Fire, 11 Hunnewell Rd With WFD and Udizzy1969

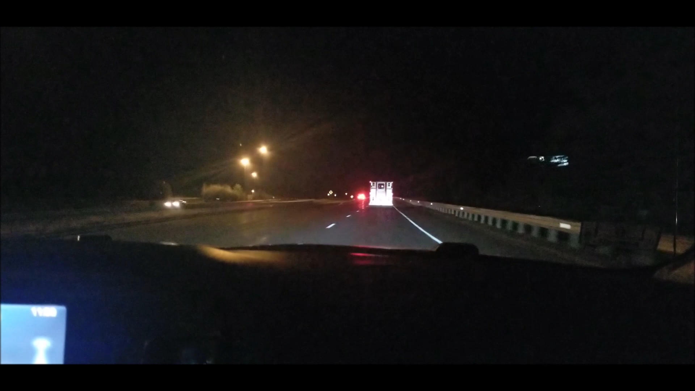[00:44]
Responding company is going to be engine 4, engine 6, and ladder 7. En route, Hunnewell Road. Command 300. 300. Okay, 300, I have engine 3 going to the first floor with the second line. Engine 11 in the basement with ladder 6 for the line. Dizzy en route. Receive.